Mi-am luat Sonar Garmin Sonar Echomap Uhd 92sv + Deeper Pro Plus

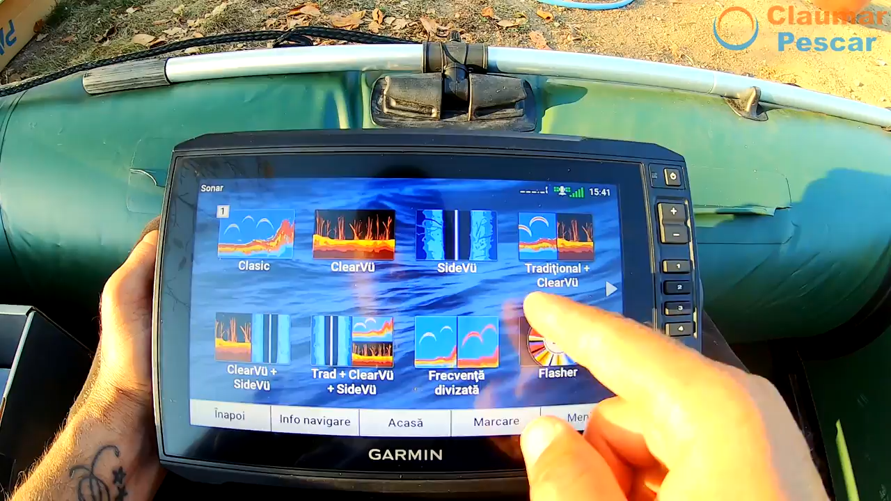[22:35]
Traditional Side Si mai avem aici ceva Aici le împărțim pe ecrane Si putem sa le împărțim si pe din patru Fiind foarte mari
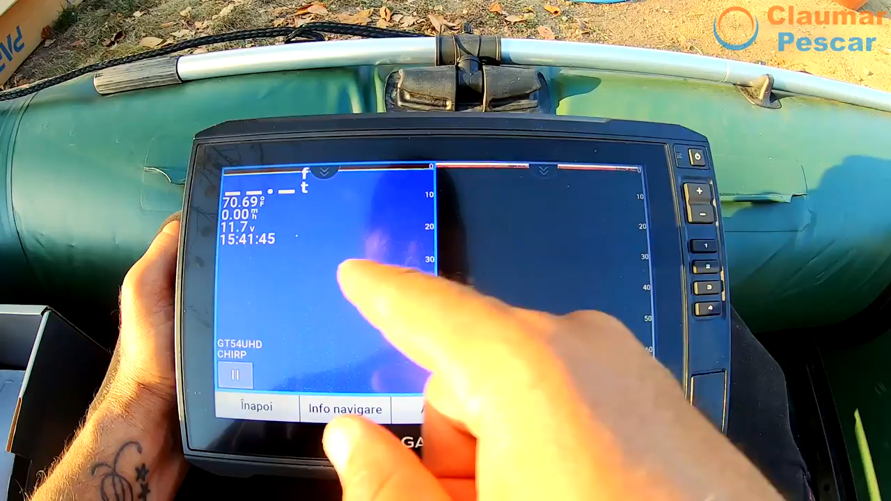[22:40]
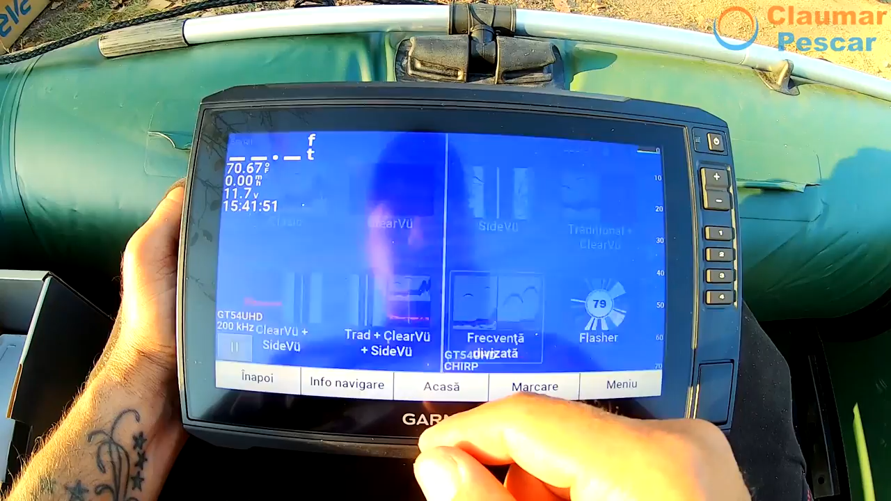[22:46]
Frecvența divizată Ia uitați Si mai avem aici Combinații Active
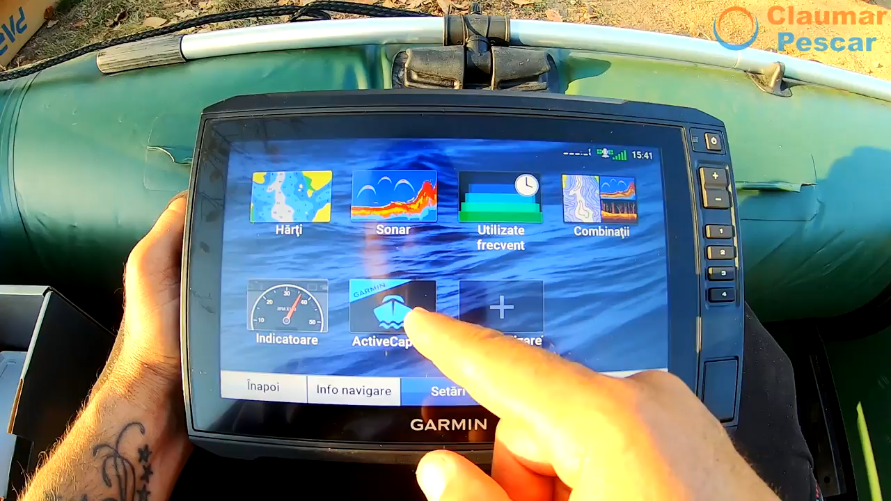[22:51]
Captain Asta nu stiu ce înseamnă Cu Wi-Fi Si cele utilizate frecvent
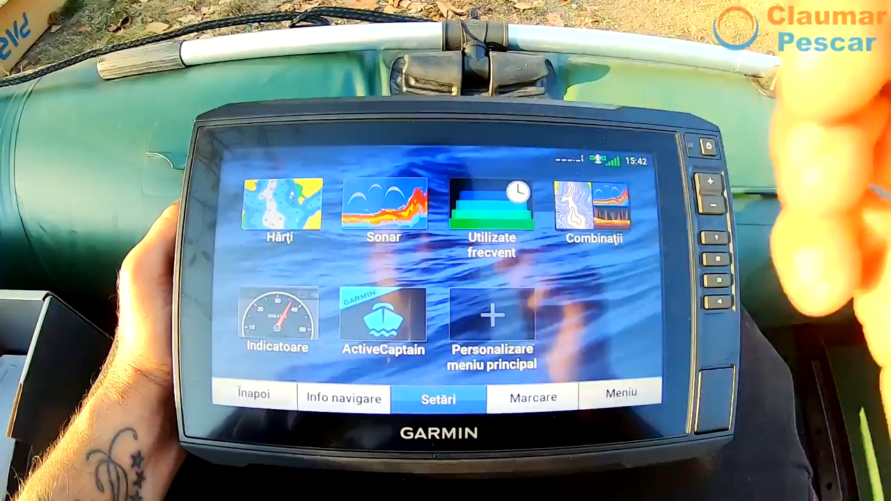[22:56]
In functie de Cum le folosim noi Dar la sonar Avem tot ce avem
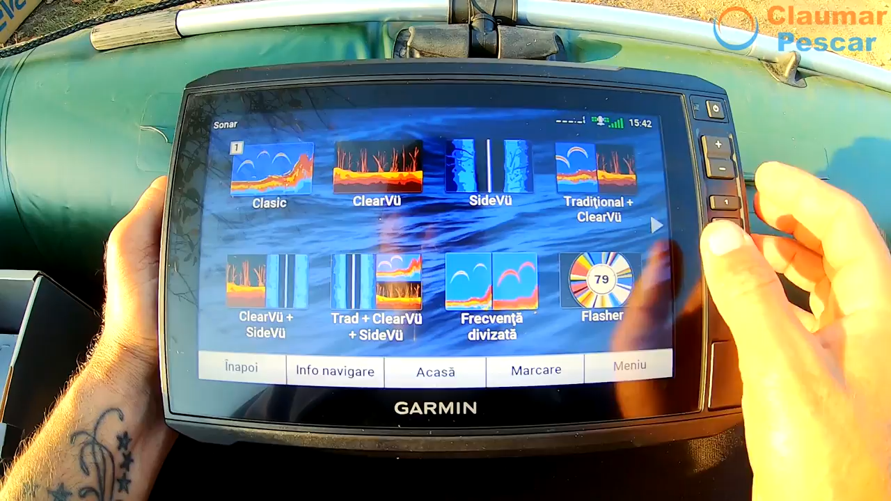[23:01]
noi nevoie Plus ca avem aici Setari Eu nu m-am jucat pe ele Nu știu despre
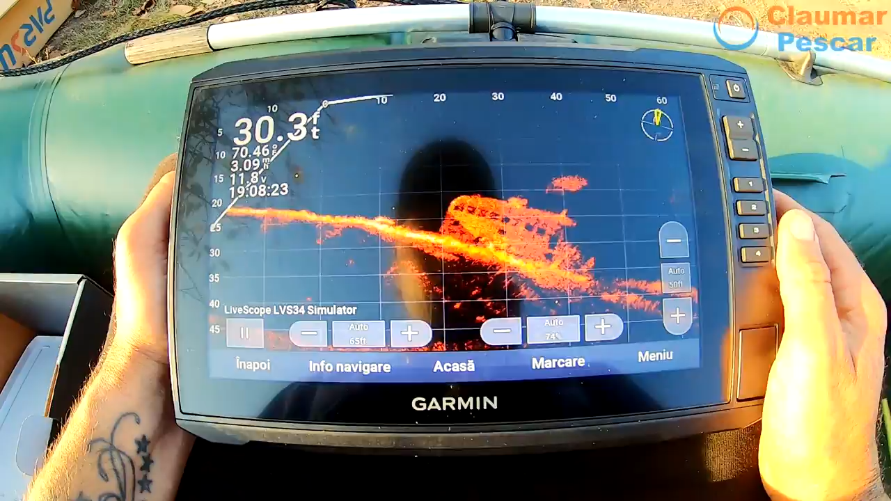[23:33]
On screen: depth 30.3 ft
o sa mi arate Hai ca ma vad si eu Ca nu stiu cum sa stau Ca ma vad ca e de la soare
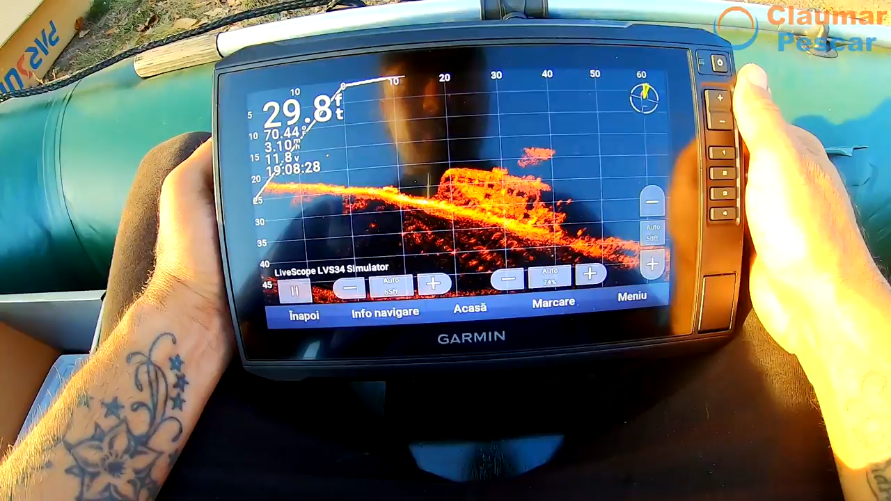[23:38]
On screen: depth 29.8 ft
Vedeți Deci acesta este modul demo
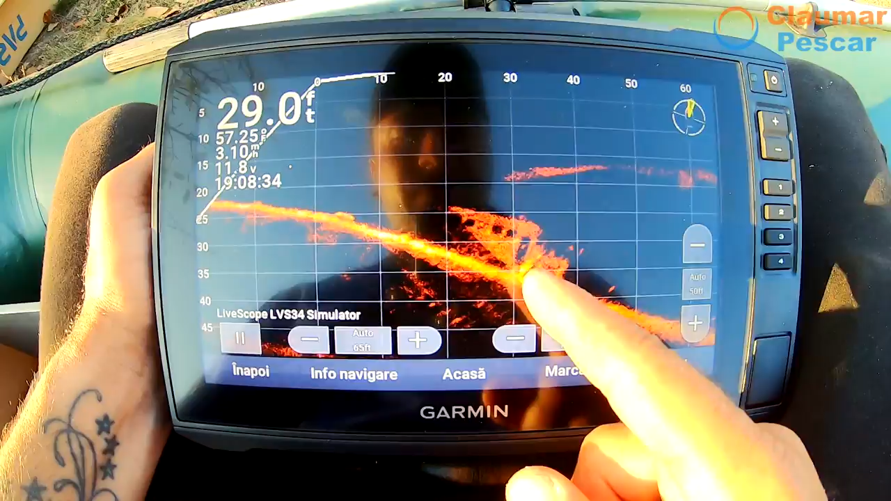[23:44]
On screen: depth 29.0 ft
Cam asa ceva mi-ar arata Uitați-va si voi Cat de puternic e Cat de Nu stiu cum sa vad eu Sa nu ma mai vad eu acolo Cam asa Cat de șmecher
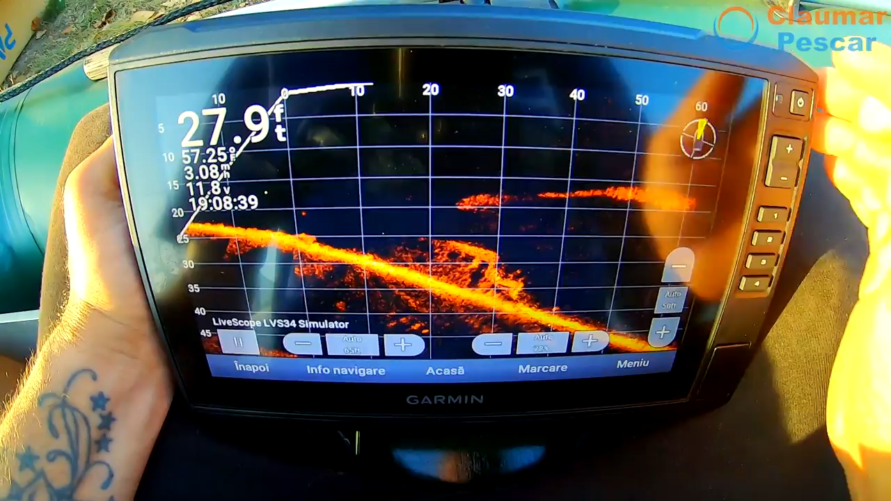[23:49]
On screen: depth 27.9 ft, water 57.25°F
Deci va arata in timp real Vedeți si aici Mi arata Cum e pozitionata
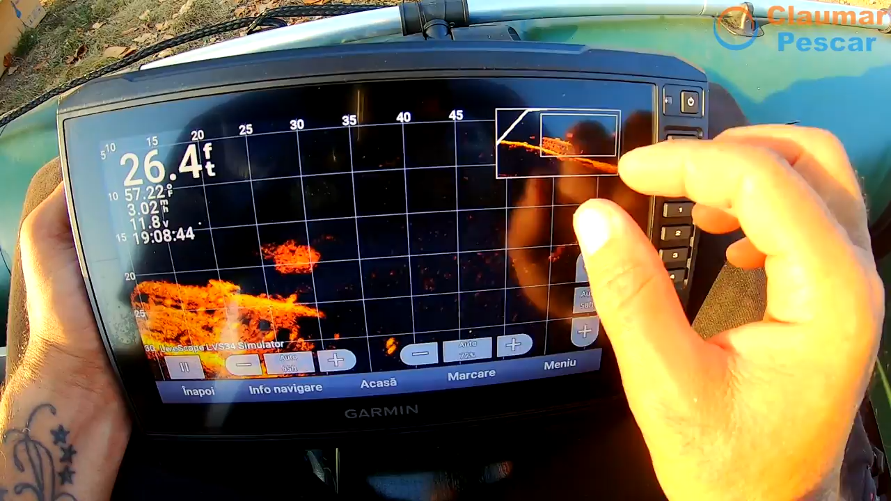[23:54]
On screen: depth 26.4 ft
Si fiti atenti Ca merge chestia cu zoom A nu Merge zoom-ul acolo Si zoom-ul si
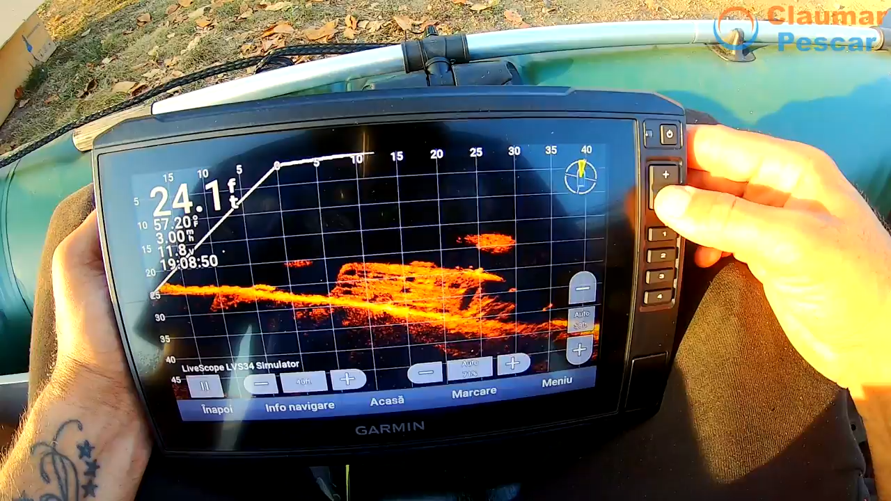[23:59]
On screen: depth 24.1 ft, water 57.20°F
aici De exemplu acesta este un peste Vedeți Exact asa mi arata Si miscarile lui Tot Ia uitați
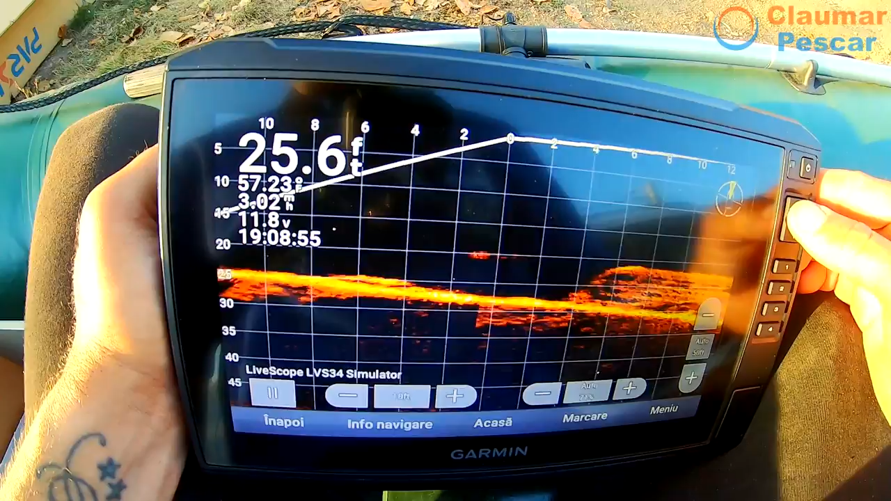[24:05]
On screen: depth 25.6 ft
Bai ma Lasi Fiți atenti Si mi-l mareste Nu-mi vine sa cred
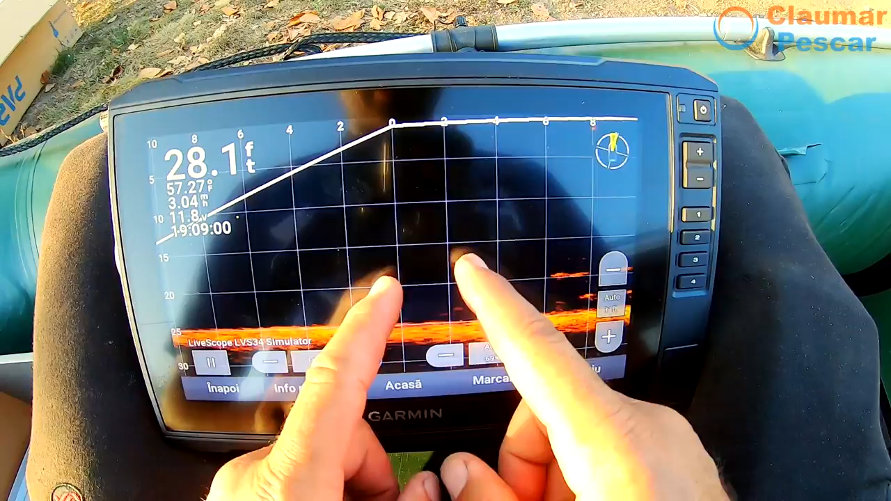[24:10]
On screen: depth 28.1 ft
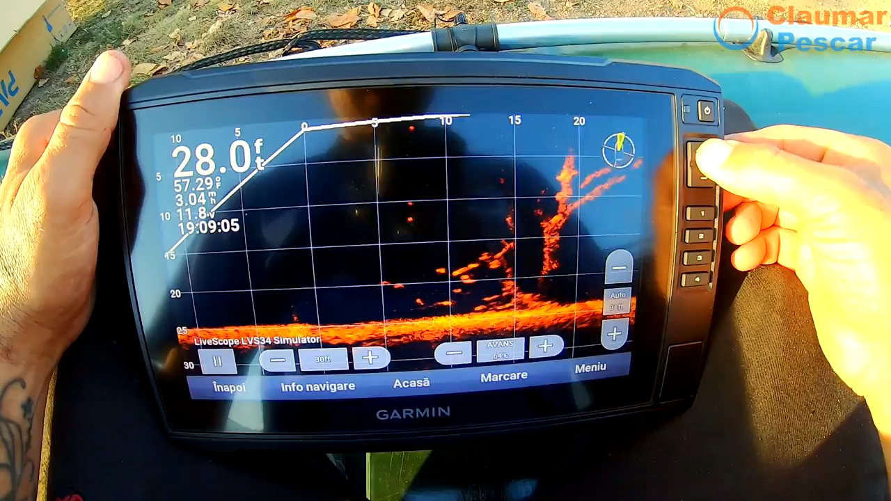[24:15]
On screen: depth 28.0 ft
Doamne Deci e super inteligent Uitați De exemplu Asa va arata De exemplu Eu un copac inapoi
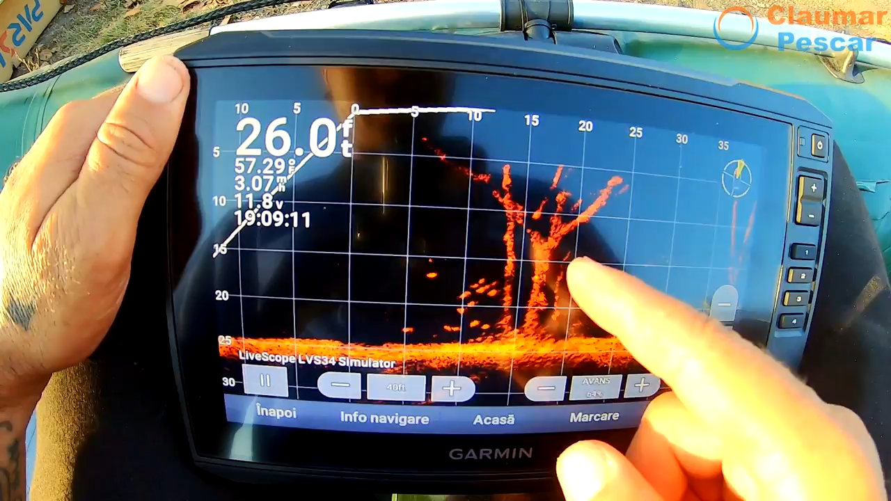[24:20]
Si stiu locuri Unde au fost copaci Mi-au spus si oamenii Si agatam mereu acolo Si uitați cum stau pe este aici
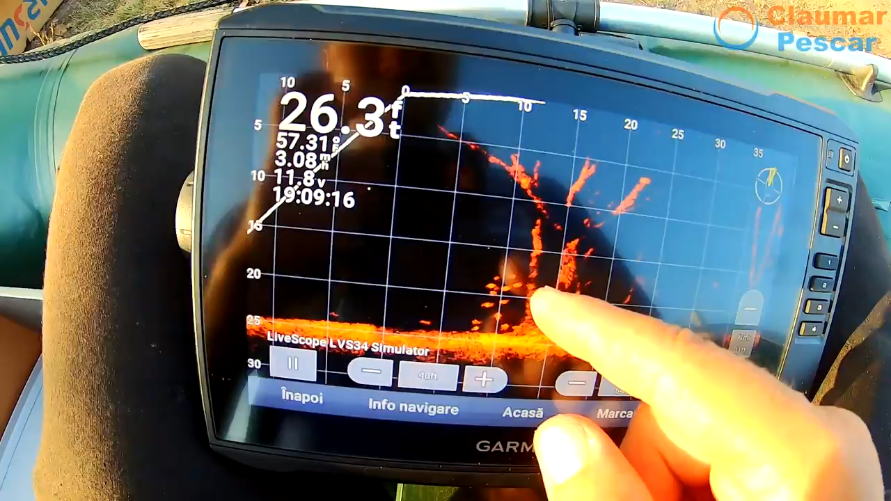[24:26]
On screen: depth 26.3 ft
Ia uitați Vedeți Uite aici Si o sa se vada si montura
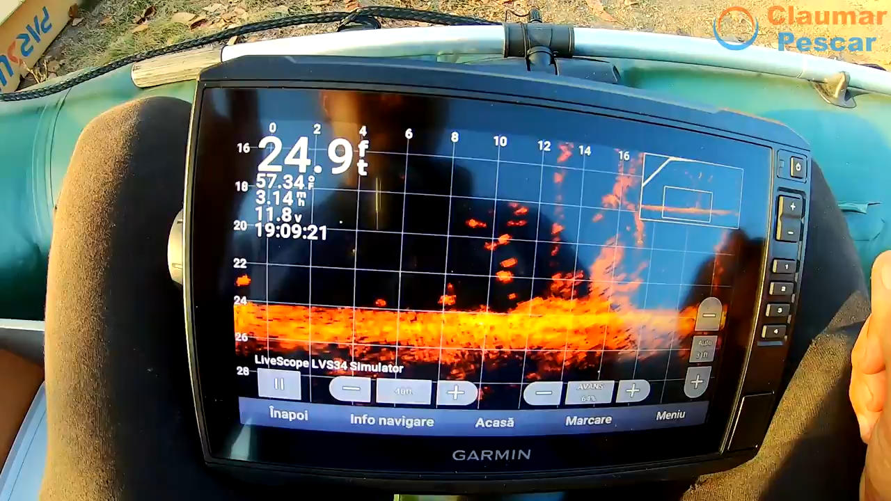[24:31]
On screen: depth 24.9 ft
Acum e demonstrativ Dar in functie de reglaje O sa mearga Si o sa se
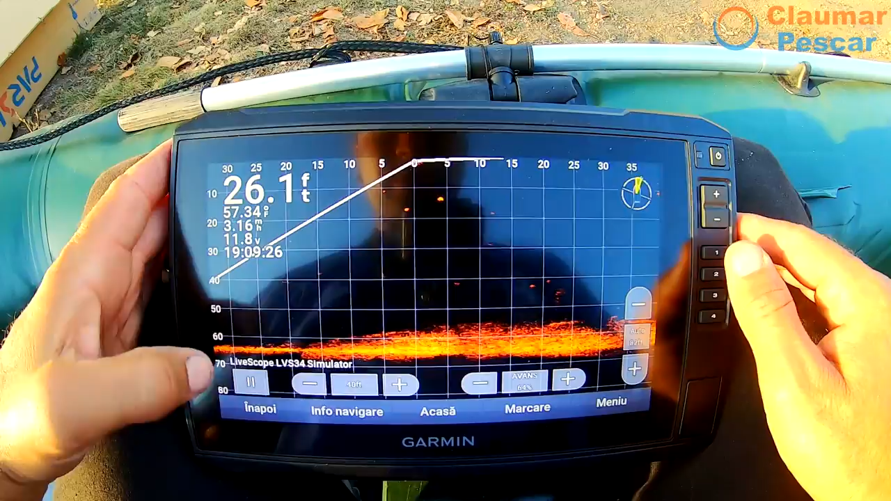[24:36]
On screen: depth 26.1 ft, water 57.34°F
vada perfect Clear view Am si
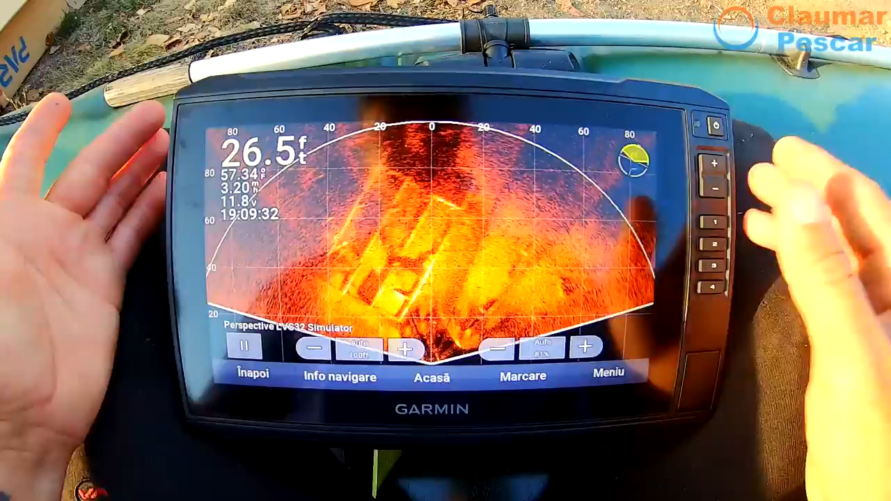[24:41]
On screen: depth 26.5 ft
Mai multe Modele De exemplu Vedeți Din perspectiva Hai ca din perspectiva Vă arata Tot ce e pe jos Tot Tot